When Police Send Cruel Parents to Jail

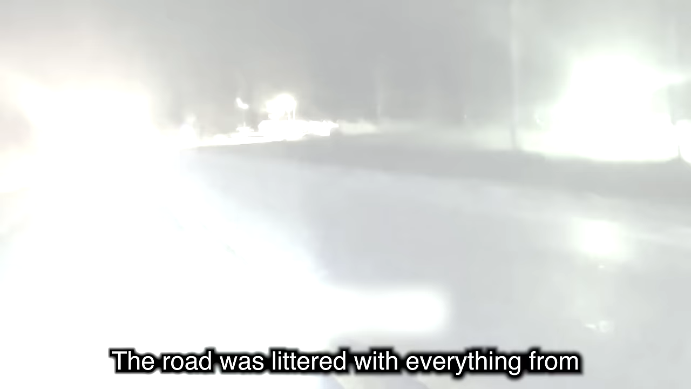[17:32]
The road was littered with everything from broken bottles to rocks to metal.
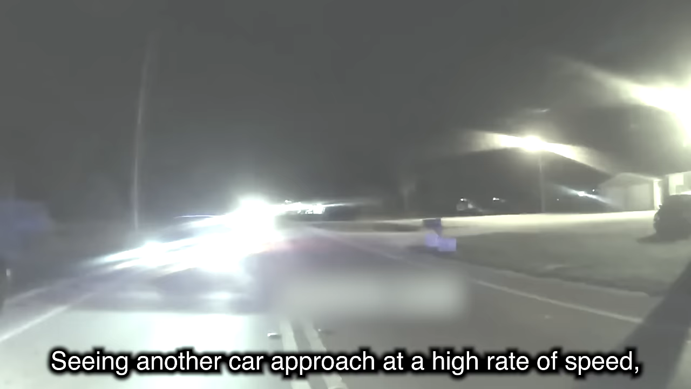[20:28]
Seeing another car approach at a high rate of speed,